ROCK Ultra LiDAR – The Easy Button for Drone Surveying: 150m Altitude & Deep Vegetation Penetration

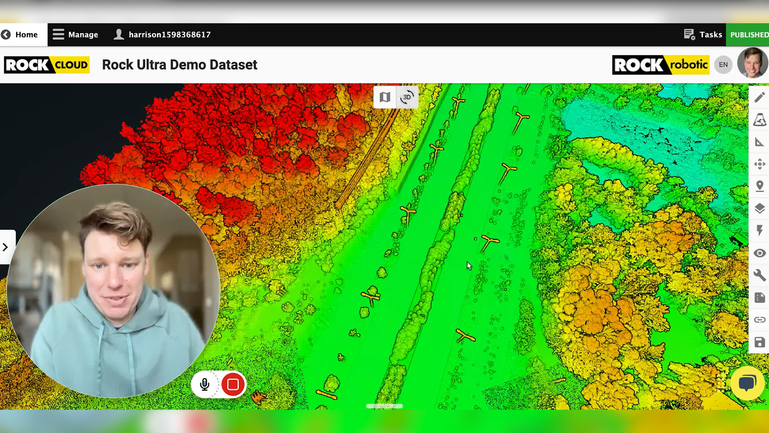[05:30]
So if you're looking for a system that can get really accurate data, really saves you a lot of time because it gets a million points per second, seven returns. It's all a million points per point, 90 degree field of view at the ground.
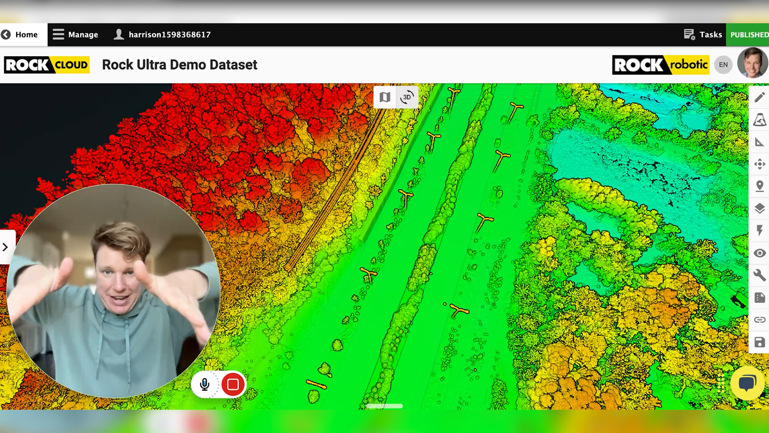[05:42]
So if you're doing power corridors, you can just do one swath. Fly at 120 meters, one swath. And at 120 at 90 degrees, you're looking at roughly 240 meters of coverage on the ground in one single swath. All right, guys.